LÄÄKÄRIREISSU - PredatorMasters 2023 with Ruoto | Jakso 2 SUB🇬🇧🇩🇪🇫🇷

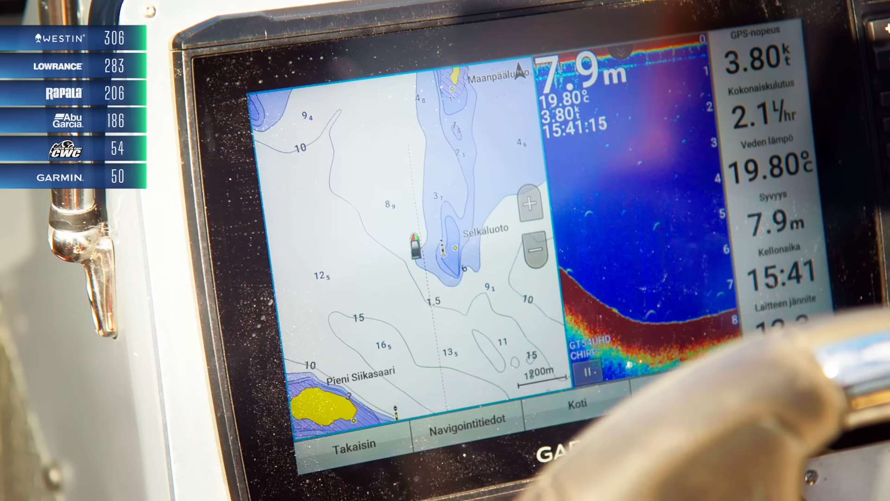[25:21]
On screen: depth 7.9 m, water 19.80°C
Sieltä löytyy tuosta 6-17 metrin monttua. Sitten siellä on selkeesti noin plus-miinus 10 metrin kalastettava monttu. Ja tuollainen kuudesta kymmenen metriä on hyvä alue myös pohjajiikata.
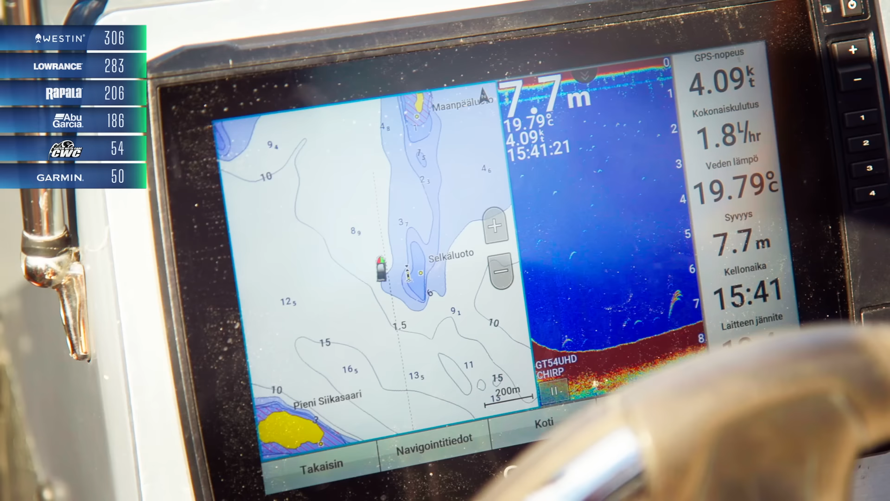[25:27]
On screen: depth 7.7 m, water 19.79°C
Sitten kun me mennään syvemmälle vedelleen, niin sitten me ei enää pohjajiikata, vaan me enemmänkin heitetään sitä kalaa täsmänä.
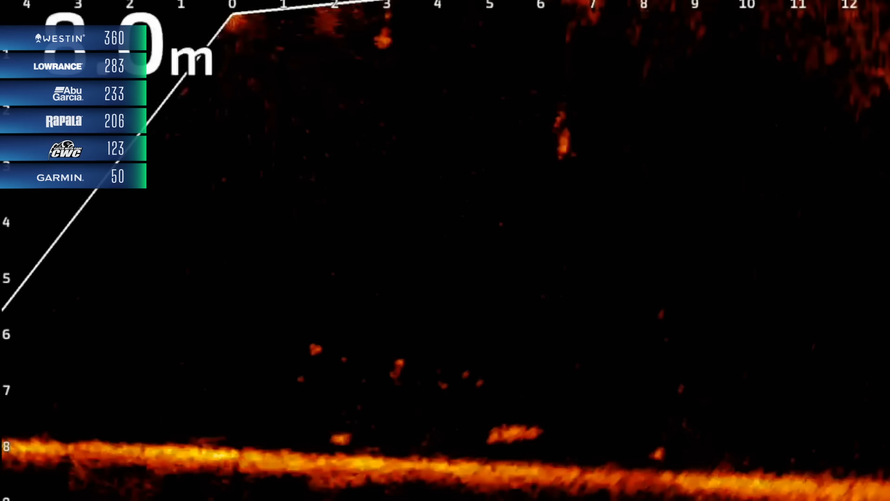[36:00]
Nyt tietenkin vähän haueelta tuo profiili näyttäisi, mutta toisaalta tuo käyttäytyminen kyllä ei välttämättä ole ihan haukimaista.
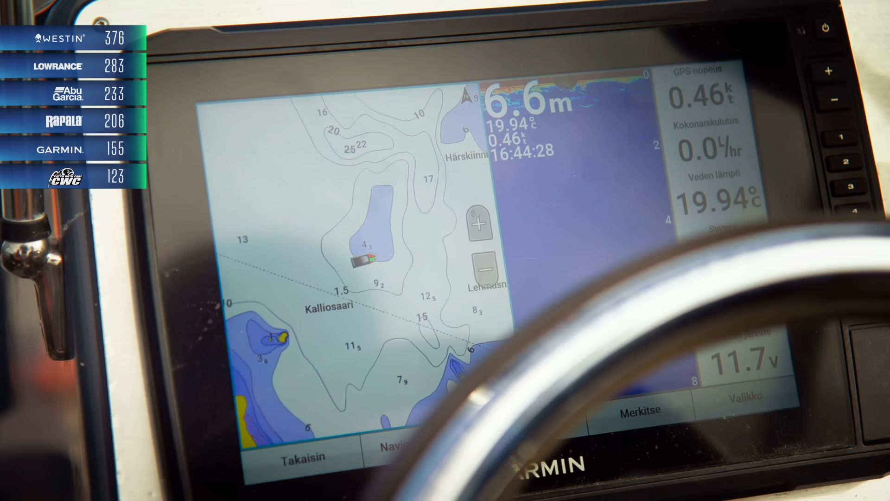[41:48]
On screen: depth 6.6 m, water 19.94°C, speed 0.46 kn
Eli siinä on tosiaankin varmasti aika paljon sitä ruokakookuhaa, on just tuossa neljän metrin patilla.
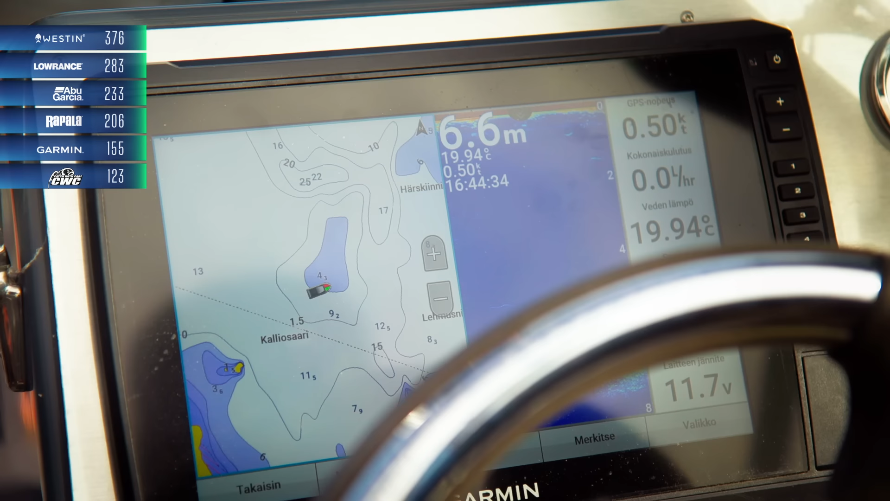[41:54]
On screen: depth 6.6 m, water 19.94°C
Siinä on varmasti myös isoa ahventa.